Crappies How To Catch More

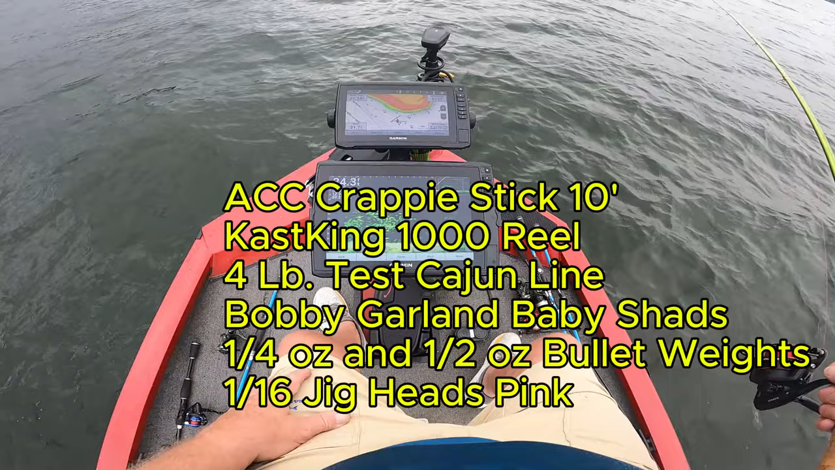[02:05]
i just get one of them to bite it you'll see what i'm looking at right here just get one of them to bite that old bobby garland those are crappy and we just get them to bite all right i'm using a pearl color i'm i get the proper name put in the description later and everything that i'm using um